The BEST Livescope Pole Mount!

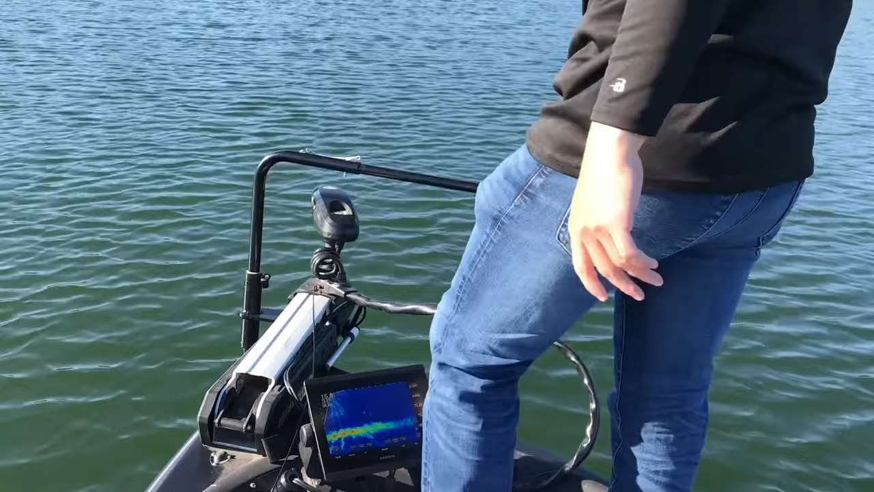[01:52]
of this system is that let's say I'm on a place like for the smallmouth guys which you know like myself let's say I'm on Lake st. Clair and I'm just trolling across some of those deeper flats instead of constantly you know jerking the boat around like this where you can hardly keep control you can go in one straight direction and you can like right there you can see a big old school of probably panfish just popped up but it just kind of gives you that you know you can troll in one straight line and just manually just manipulate this which is a benefit instead of just you know jerking left and right all the
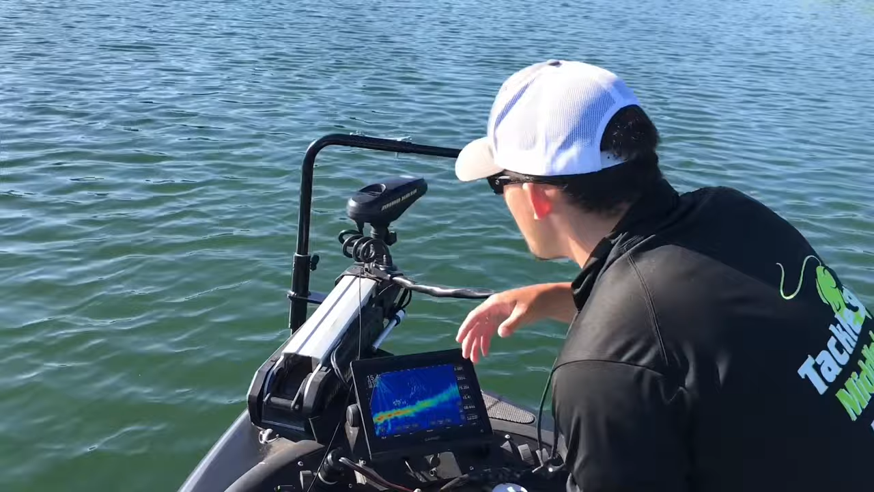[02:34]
for a little bit but I want you guys to know that our pole mount is facing straight to the left which is toward a set
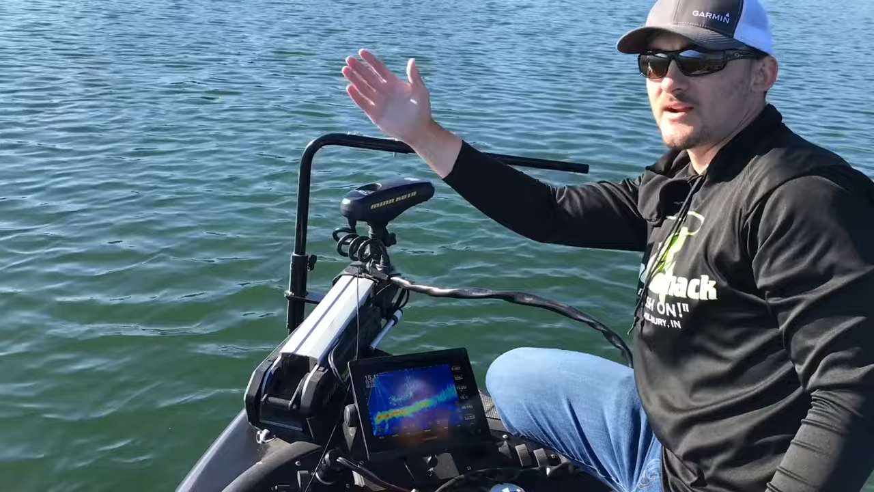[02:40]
of reed beds and the wind is coming straight from that direction there so watch as this trolling motor keeps us in spot lock but our viewing is still straight over toward the point of these reeds just as we like it you can see the school of fish right there and it looks to be bluegill in my opinion now these aren't bass but let's say they were that just allows you to just take a drop shot just plink it right over there toward them there you can see it